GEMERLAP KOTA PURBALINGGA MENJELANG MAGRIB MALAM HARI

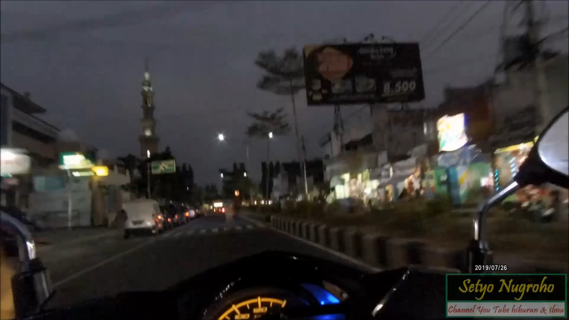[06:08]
Itu Sudah terjadi Semenjak Kepemimpinan Bupati Purbalingga Bapak Triyono
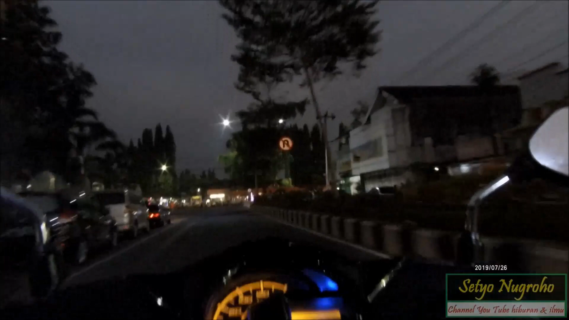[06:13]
Budi Sasongko Bupati Purbalingga Yang sangat Kreatif Dan pintar Sekali Nah ini di depan juga Hasil dari kerja prio ini Sekitar tahun 2000an ini ya
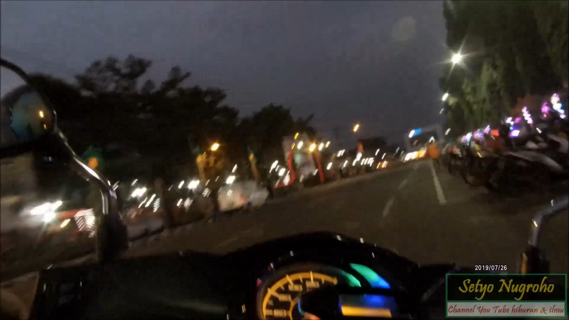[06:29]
Beliau membuat Alun-alun ini Menjadi bulat Menjadi bulat Dan menjadi indah Nah ini Banyak orang-orang Yang nongkrong Nih